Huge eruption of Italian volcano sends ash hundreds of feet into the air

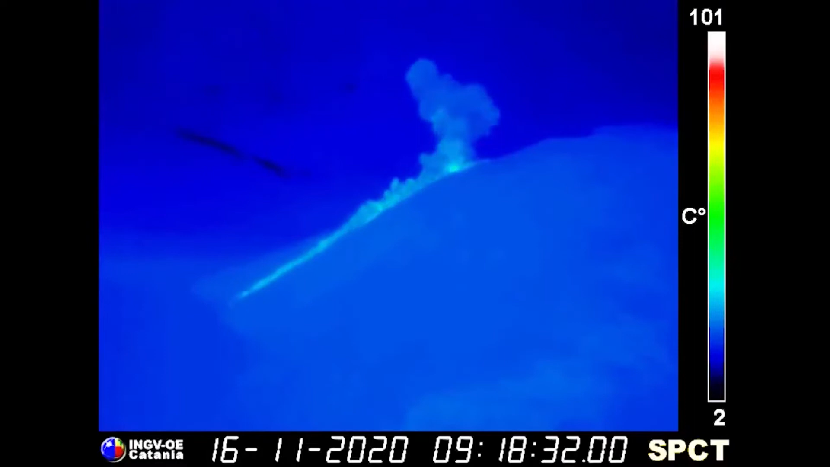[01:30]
The pyroclastic flow sped down a slope of broken rock, or talus scree, called Ciara del Fuoco.
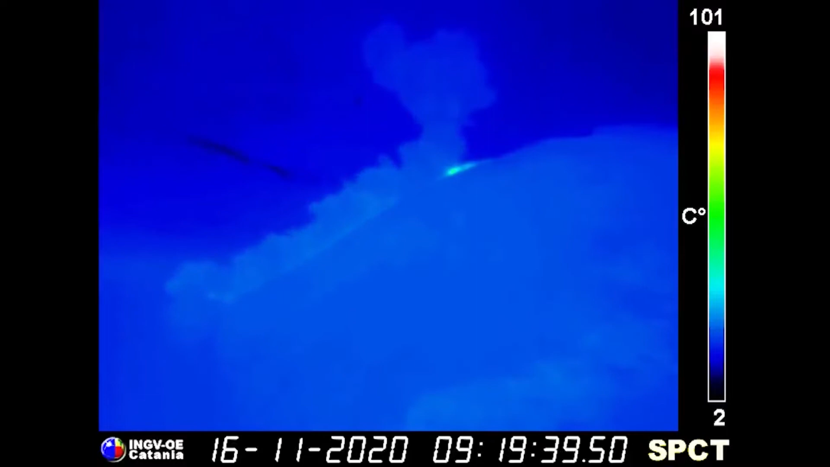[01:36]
Though a few hundred residents call Stromboli home, the eruption did not affect any homes or buildings.